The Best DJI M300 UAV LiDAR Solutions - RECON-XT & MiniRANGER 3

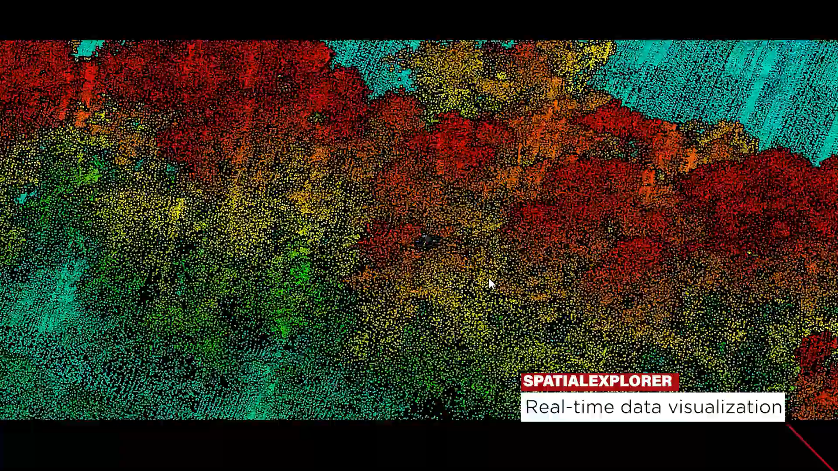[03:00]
This system also offers the added value of real-time data visualization for peace of mind on high-stakes projects.
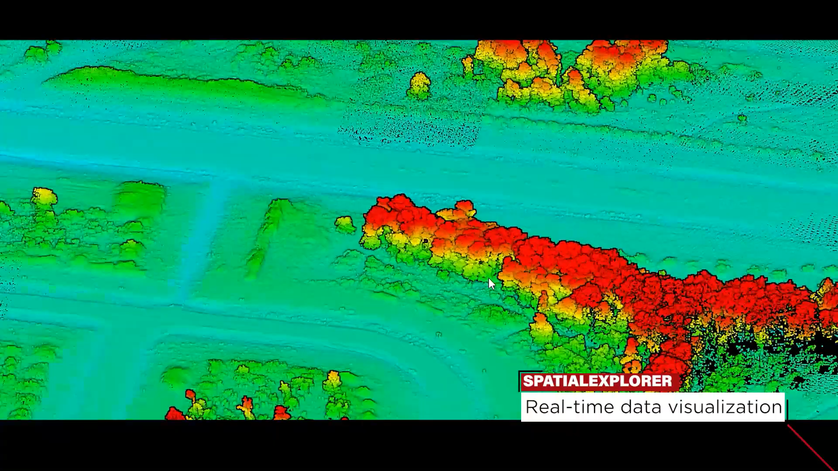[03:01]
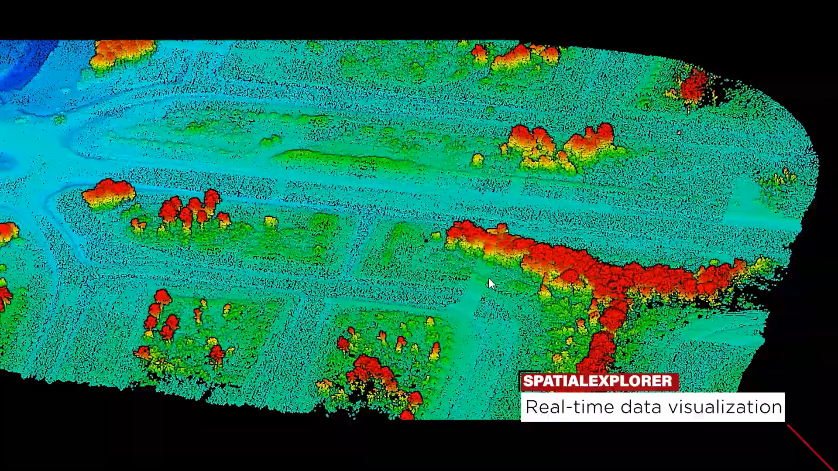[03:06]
The Mini Ranger 3 is the most affordable system capable of meeting USGS Quality Level 0 specifications.
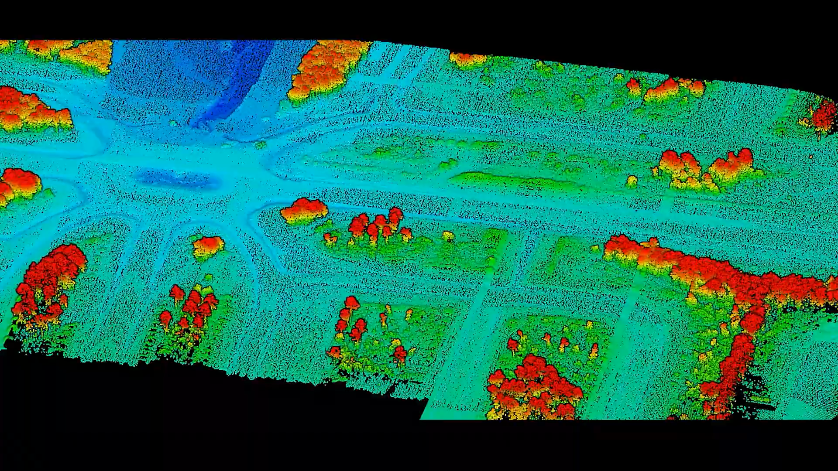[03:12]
It is also the only system that can meet this spec while being small enough to mount to the M300 for simple operation and ease of transportation.
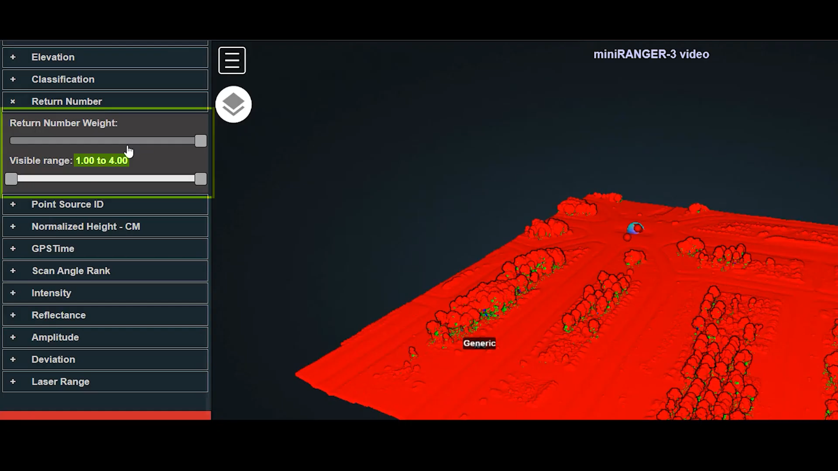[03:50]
We actually see fourth returns present in this dataset.
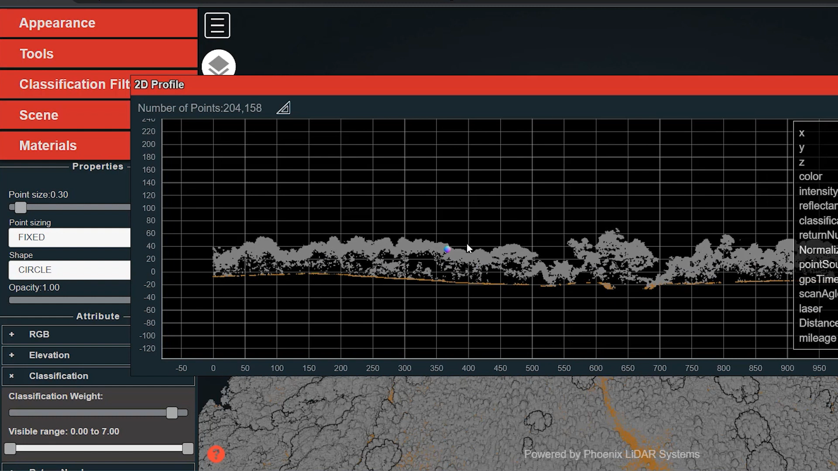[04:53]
Flexibility in mounting options is a key benefit of this Phoenix system enabling users to fly it on UAVs with the added value of leveraging its 360 degree field of view for mobile mapping applications.
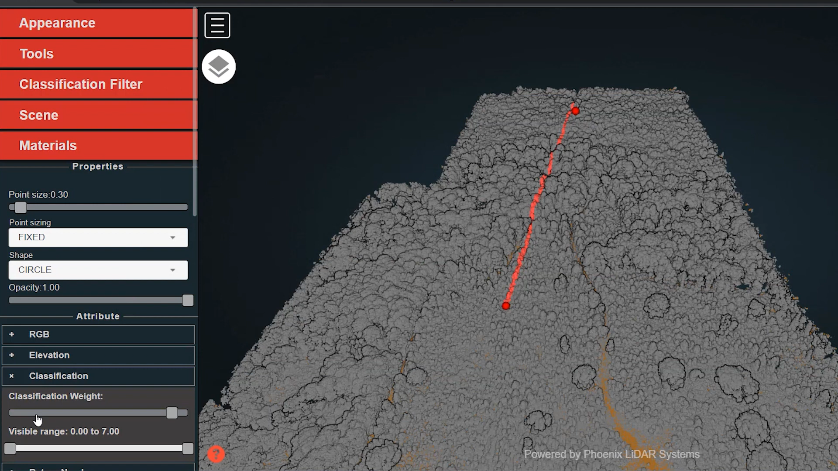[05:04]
Capitalize on the Recon XT's high precision and accuracy in a wide variety of mapping applications including vegetation penetration,
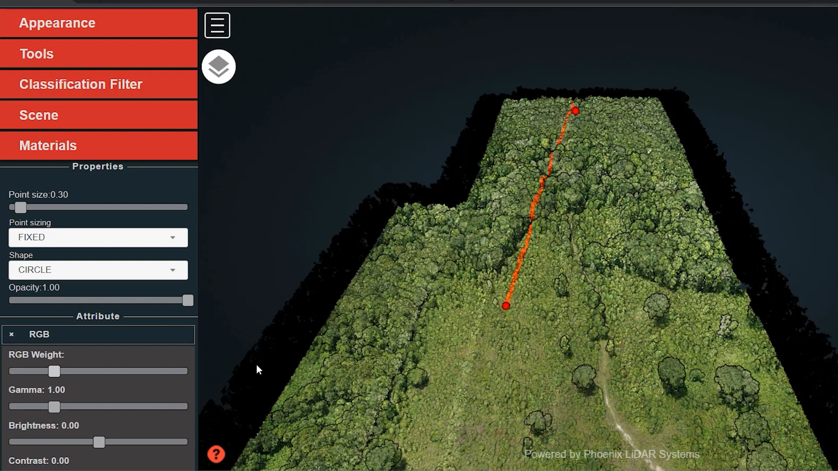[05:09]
utility infrastructure, open pit mining, and more. The XT is integrated at an 8 degree pitch to level the sensor
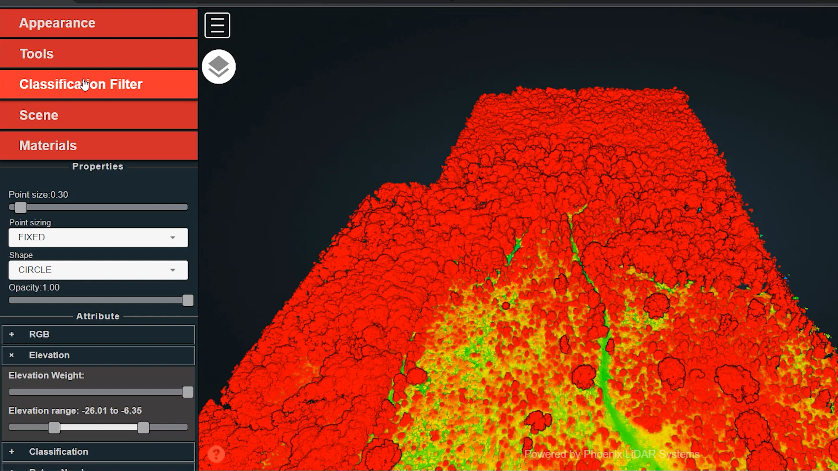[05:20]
out during UAV flights and evenly distribute the lidar's vertical swap along the ground. The 32 lasers create a 31 degree vertical field of view, increasing variability in laser incidence angles on targets.
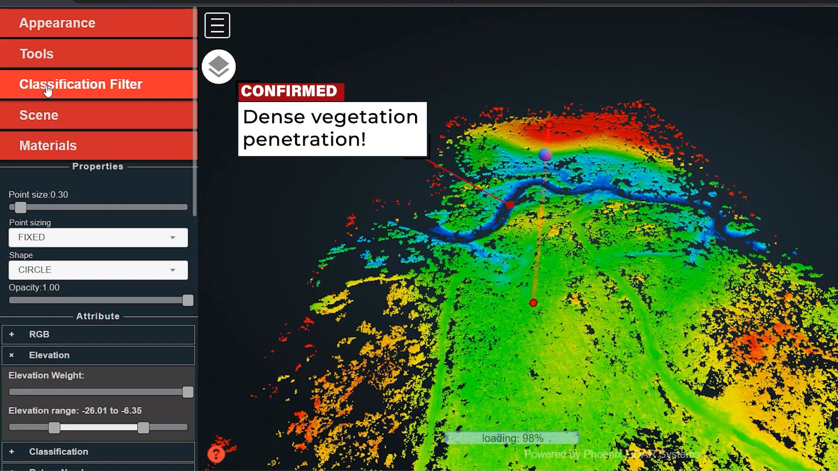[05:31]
This results in a higher probability of laser returns finding voids in vegetation and reaching the ground. Taking a look at a subset of the process data,
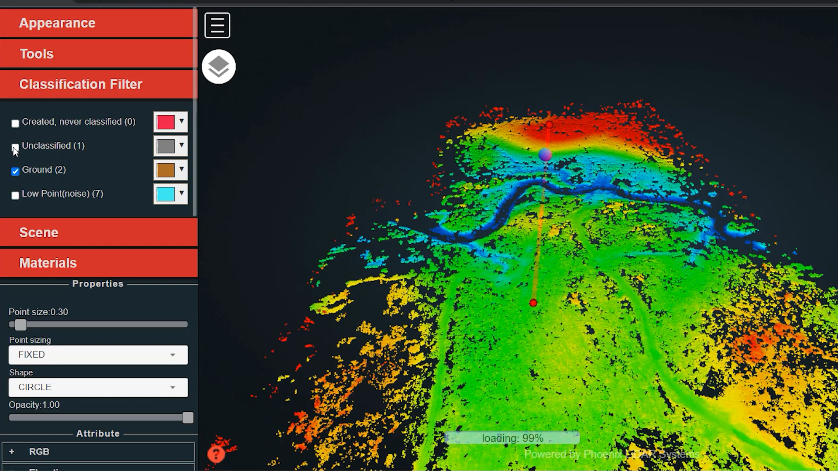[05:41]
the second site was densely covered by thick vegetation where the Recon XT was able to achieve the mission objective by leveraging its high measurement rate and wide vertical field of view to penetrate the thick tree canopy.
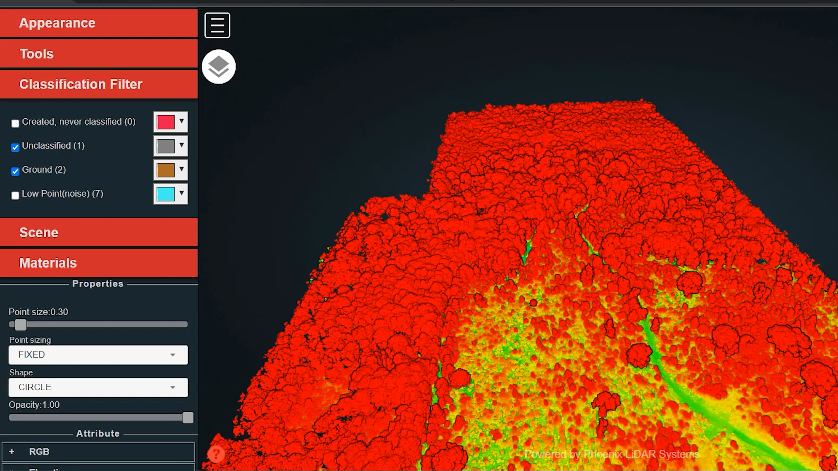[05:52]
This level of penetration was critical for determining the existing conditions of the forest floor prior to land development.